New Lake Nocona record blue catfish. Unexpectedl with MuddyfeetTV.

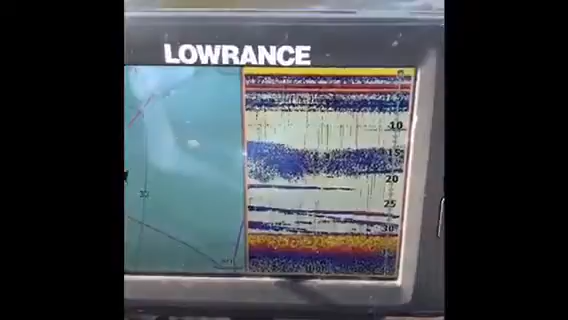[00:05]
I'm coming across the lake here and see what I think some bait fish and maybe some sand bass I always
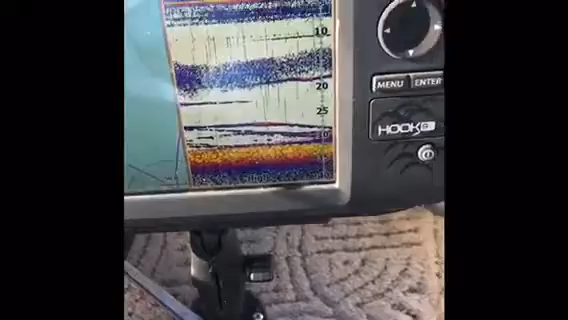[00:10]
catch sand bass in this area actually just a little bit from here anyway we took our spoon we're gonna throw it out here and see what we can catch